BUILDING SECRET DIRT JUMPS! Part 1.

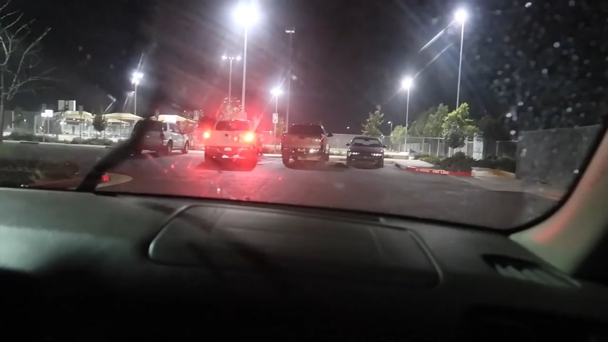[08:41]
What was gonna happen was we were gonna ride inspo, but then it started to rain and we were gonna finish it out here, but I mean, like, we could ride like an underground spot, but we don't have a rail or anything. Yeah, that's real. Might as well just call it. Yeah, it's coming down, dude. I gotta zoom in, but you can like, yeah, you can look at the lights. You can just see all that rain coming right now. Looks like snow.